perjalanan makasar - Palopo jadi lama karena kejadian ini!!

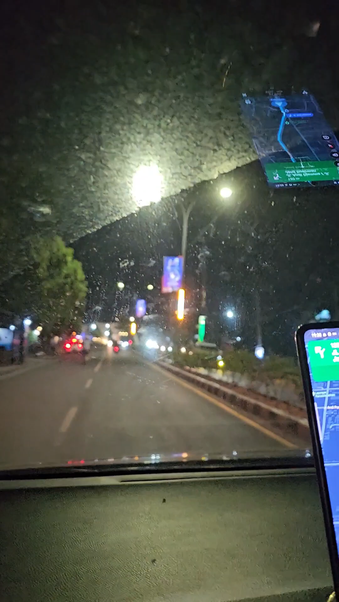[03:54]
Masuk kota Palopo Masuk kota Palopo Masuk kota Palopo Kiri ambil kiri Mereka Kota Palopo Mana? Kiri, ke kanan kanan Mana? Oh, elah, Palopo
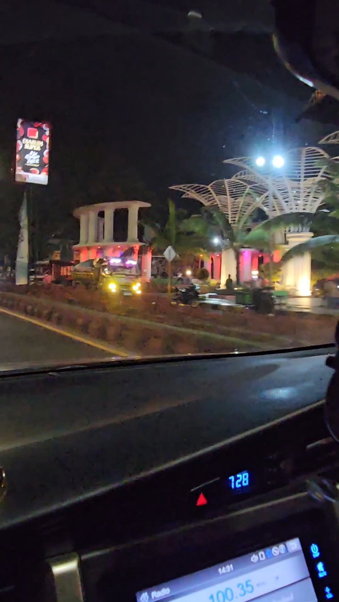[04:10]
Masuk kota Palopo Tiba jam 7.28